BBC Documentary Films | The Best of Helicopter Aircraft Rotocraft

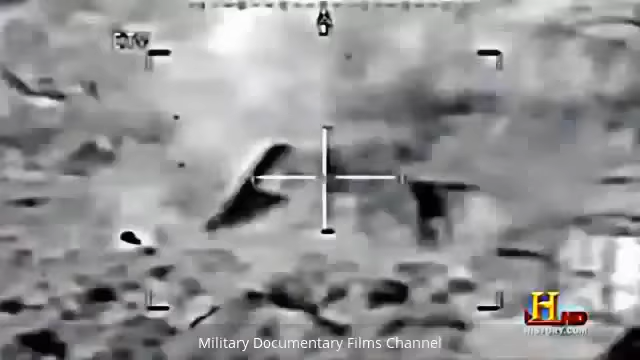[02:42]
650 anti-personnel rounds a minute they explode
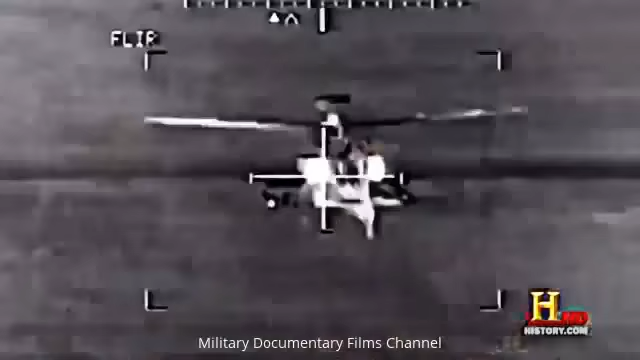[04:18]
these sensors allow the Apache pilots
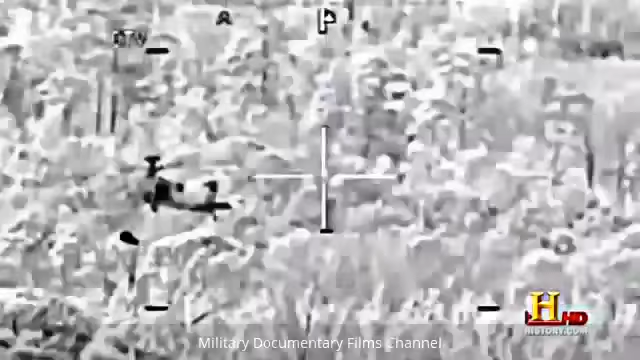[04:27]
shoot at people for this aircraft because of its digital capability we can zero
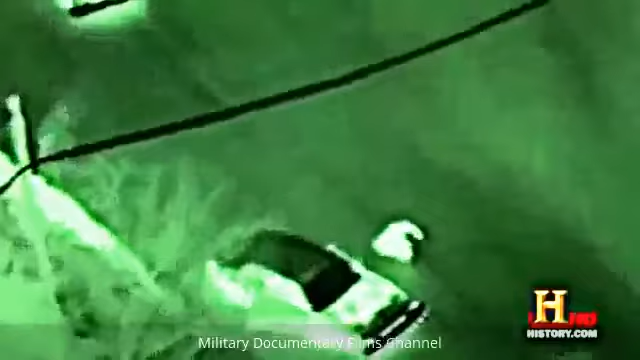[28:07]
forward-looking infrared which enables the observer to see heat signatures on